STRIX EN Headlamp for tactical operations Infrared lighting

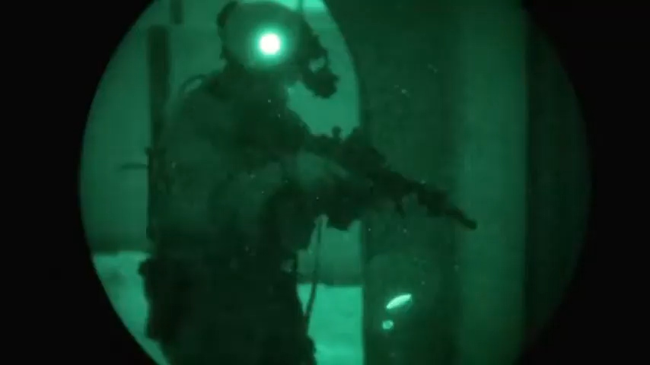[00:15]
It was created specifically for operations where stealth is a key concern,
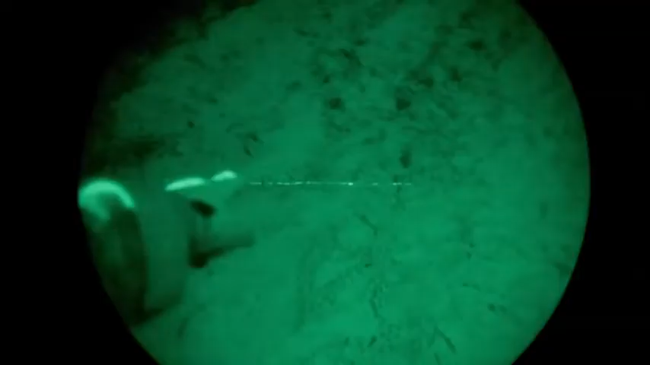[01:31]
The Strikes IR model offers three infrared lighting modes,
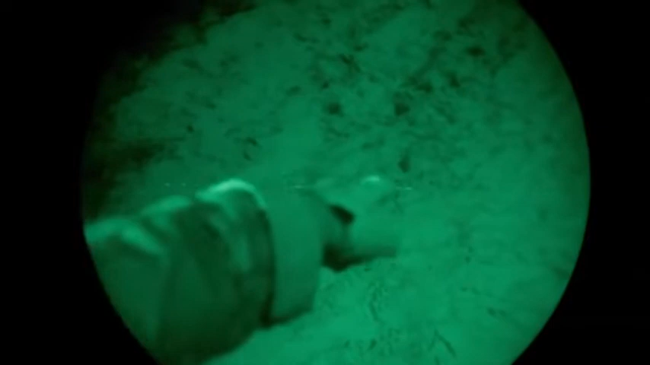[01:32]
close-range vision, movement, and identify friend or foe.
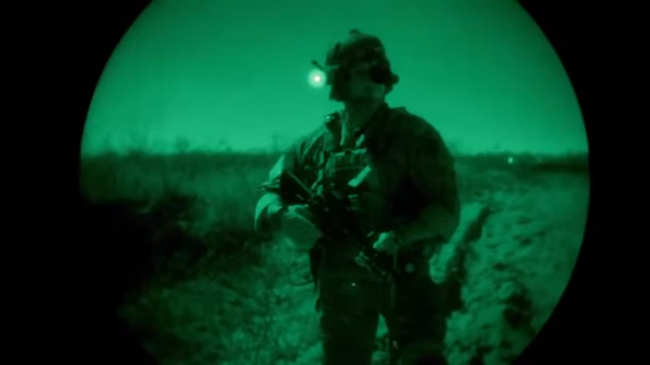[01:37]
The intuitive lighting control minimizes the chance of accidental light discharge or mode switching, helping to maintain light discipline.